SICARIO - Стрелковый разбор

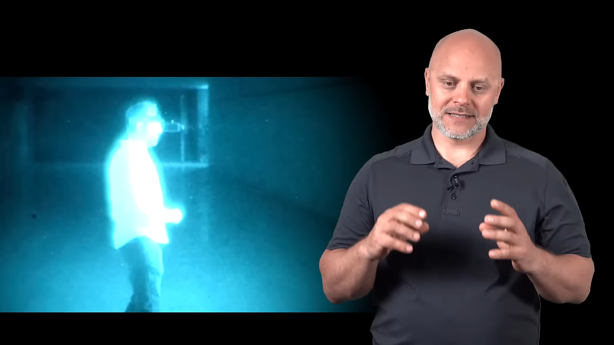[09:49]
По сути, есть спектр, невидимый человеческому глазу, но видимый прибору, который преобразует его в видимый спектр. То есть вы смотрите через устройство и подсвечиваете то, на что вы смотрите. Эта подсветка может быть расположена как у вас на устройстве, так может быть и на оружии. И это самый дешевый, самый такой пользовательский, потребительский, доступный способ прибора ночного видения. Второй, более дорогой, цена на который может быть 50 или даже больше тысяч долларов, это устройства, которые усиливают картинку.
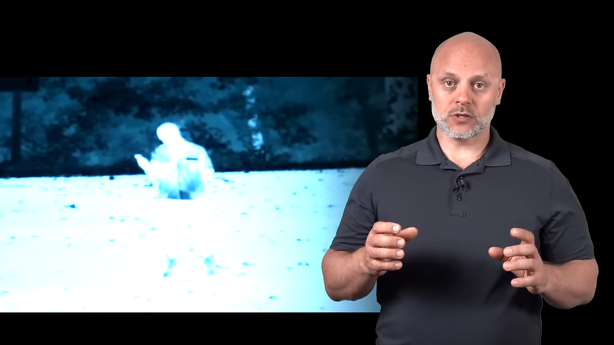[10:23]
В таких устройствах фотоны проходят через несколько фильтров, в несколько тысяч раз усиливаясь, и такие устройства видят, если так можно сказать, видят, конечно, глаза человека намного лучше, но они очень дорогие. Минусом является то, что у них ограниченное поле зрения.
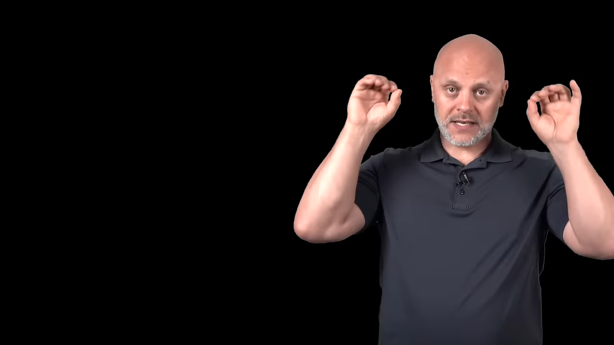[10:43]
Есть такие четырехглазые устройства, в которых поле зрения более широкое. Но в целом это хорошее средство,
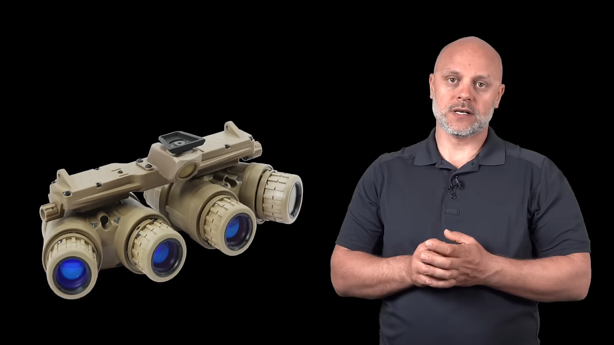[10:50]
которое используется только самыми богатыми спецназовцами. Это не дешевое удовольствие.
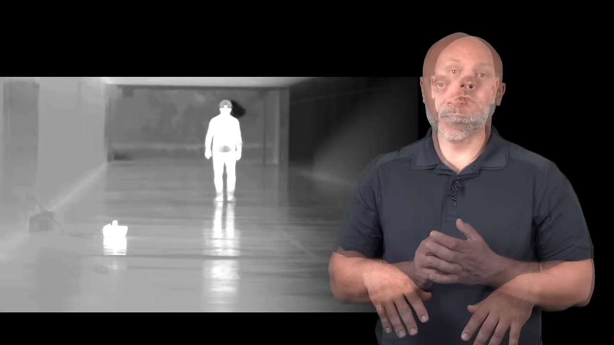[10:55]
Ну и третий тип устройств ночного видения – это тепловизионные приборы,
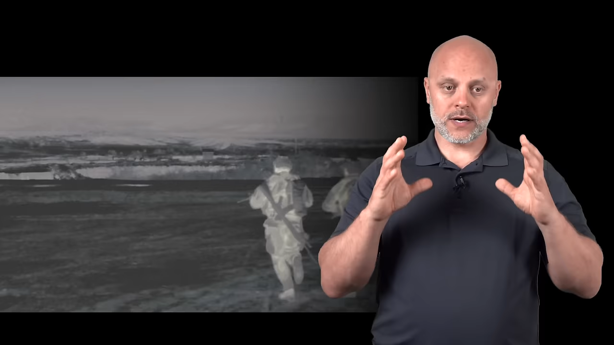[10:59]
которые различают температуру, излучаемую человеческим телом, предметами и так далее. В них картинка контрастная, четкая, хорошая, и можно видеть на очень больших расстояниях.
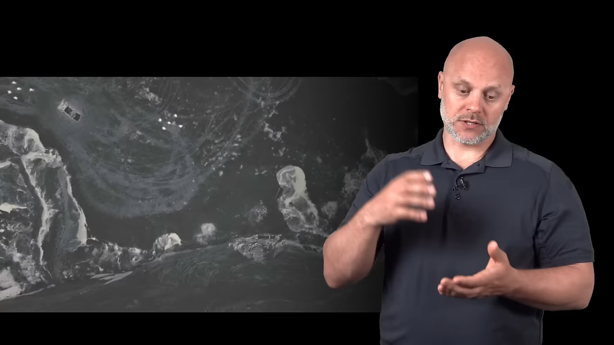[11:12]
Можно даже, вот как тут показано, с вертолета видеть, что происходит за несколько сот метров от тебя.
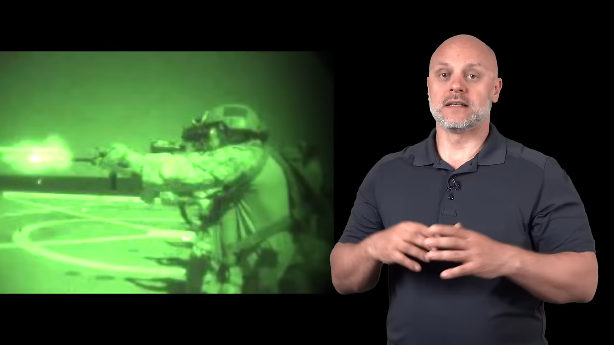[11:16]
Надо сказать, что устройство ночного видения и оружие должны сочетаться. Например, если у вас прицел слишком близко, то вы можете задевать его, и им неудобно будет пользоваться с помощью ночника. То есть вам придется куда-то выносить вперед.
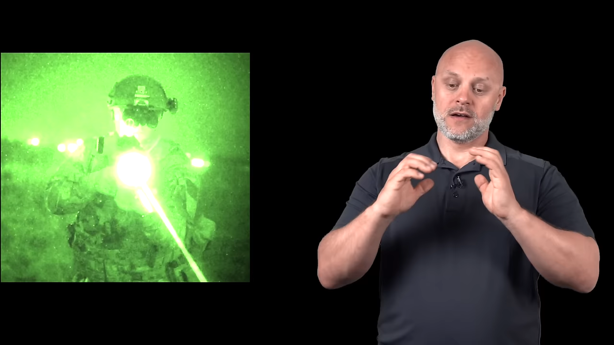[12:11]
И вот они вместе крепятся, пристреливаются, и можно не использовать вот так вот напрямую ночной прицел, а можно
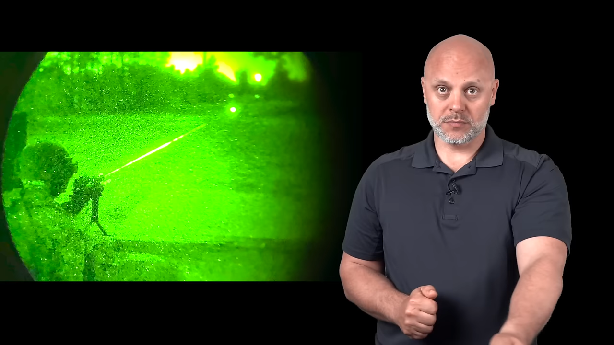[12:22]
прицеливаться буквально от бедра или удерживая оружие в другом месте, видя свой собственный луч. Тоже достаточно удобно. Но, на удивление, никто здесь не использует такого устройства. Может быть, дело в том, что фильм уже 10 лет. А вот тут момент мне очень понравился.